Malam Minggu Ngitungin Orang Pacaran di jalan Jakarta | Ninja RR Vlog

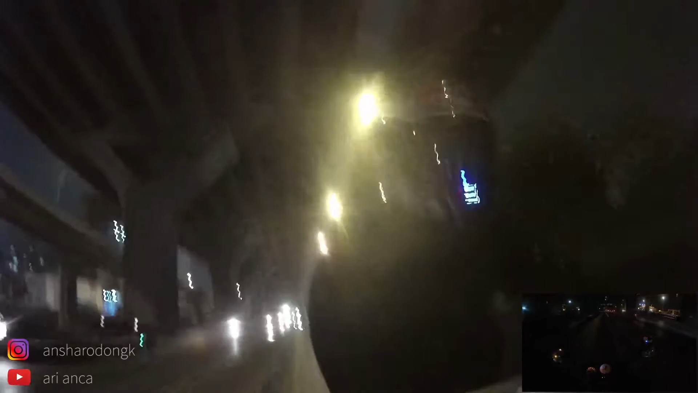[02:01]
Gimana ya Jakarta jam 11 malam ya, masih rame. Belum terlalu sepi, masih banyak orang. Masih banyak orang ini, belum terlalu sepi.
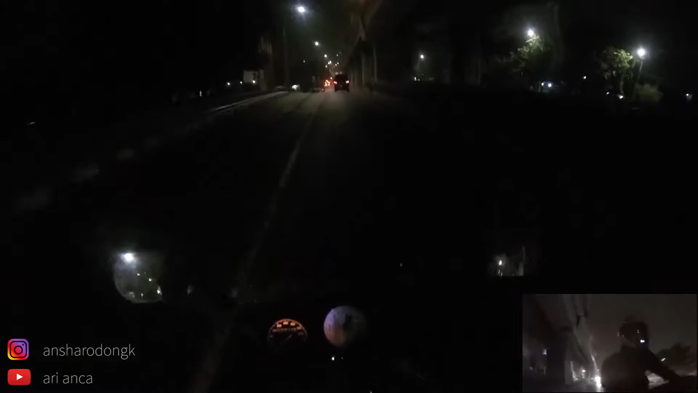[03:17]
Lampu merah di depan ya guys. Itu lampu merah, kalau jam 2 subuh itu lampu merahnya asik banget. Wah, ada Vespa nih. Tuh kan Vespa lagi nemunya. Di video kemarin kita ngitung motor 2 tak, Vespa lagi tuh nemunya tuh. Ternyata Vespa di Jakarta banyak ya. Ternyata, dan baru ku sadari.
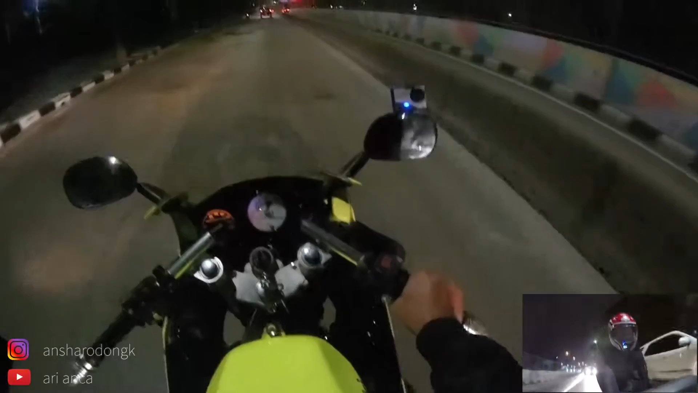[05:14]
Yang kedapetan orang pacaran mulu. Tadi kan R15 tuh, oh nggak bonceng cewek. Tadi lagi tuh, apa lupa gue motornya nggak merhatiin. Ah bonceng cewek juga. Aduh, lah gue
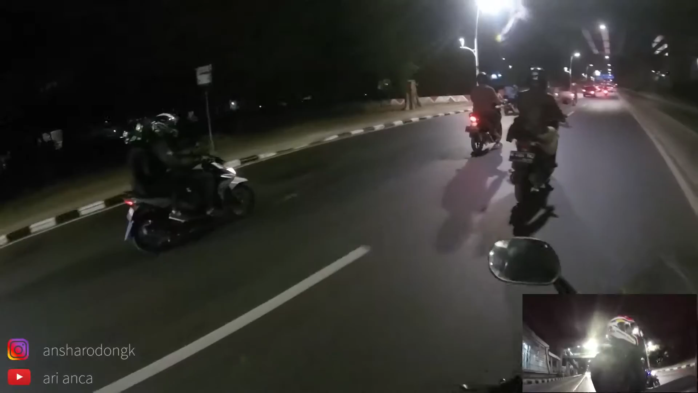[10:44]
Udah dapat 10. Oh, 11. 11 itu juga. 11. Wah, kita nemu Ninja RR. 3398. Kita udah nemu 11. Mungkin teman-teman lihat video ini yang enggak gua lihat ya. Yang enggak gua lihat orang berpasangan malam mingguan.
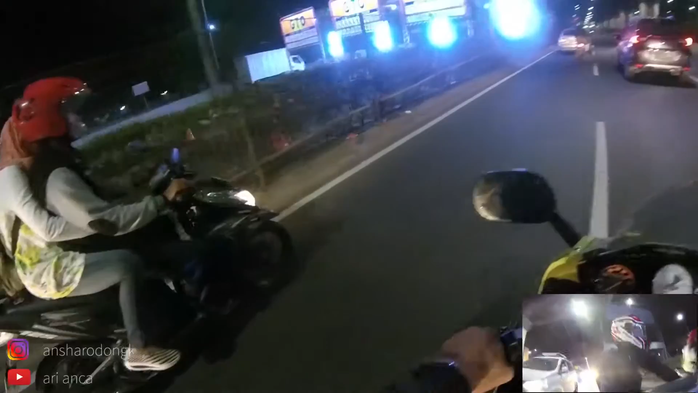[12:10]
17. Wah. Perut gua hangat, dingin gua nih, aduh. Enggak ada yang aduh. 17. Kalau gua salah hitung mohon maaf ya teman-teman, soalnya gua fokus di jalan juga. 17. Apa nih? Apa nih? Suara empat tak menggelegar dari belakang nih. Apa nih? 17. Kita masih bertahan di 17. 18. 18. Wah.
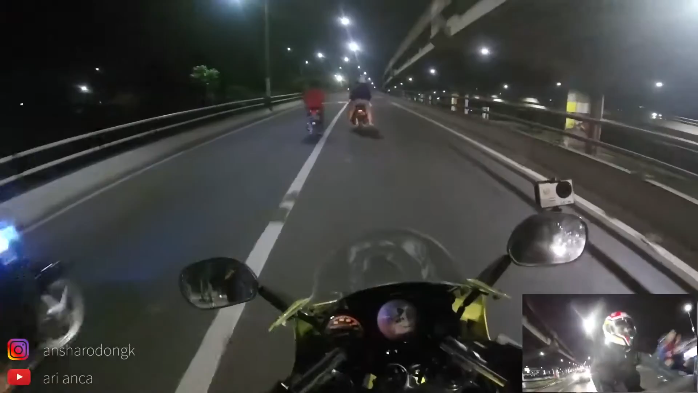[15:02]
Udah di 21. Ah itu terhitung nggak ya? Ah hitunglah 22. Kita udah 22 orang berpasangan malam mingguan. Iya. Apakah masih akan bertambah atau berkurang? Oh, berkurang mah nggak bisa kan ya? Kecuali kalau kita ralat beberapa gitu kan. Ya, kita udah 20-an. 20 berapa ya? Lupa gua. 20 lah.
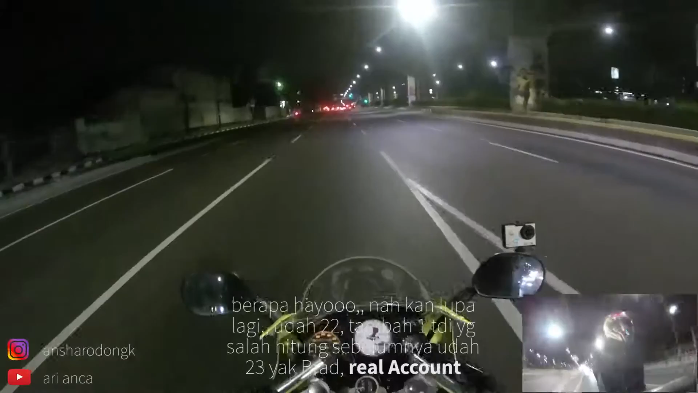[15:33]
20 berapa tadi ya? Gua fokusnya lampu merah, coy. Lihatin lampu merah tadi. 20 tadi ya? 20 berapa? 22 apa? 1 lagi nih. Ya, 20-an lah ya. Ntar kita lihat videonya nanti, kita hitung ulang ya. Berapa? Ntar gue taruh di kolom komentar.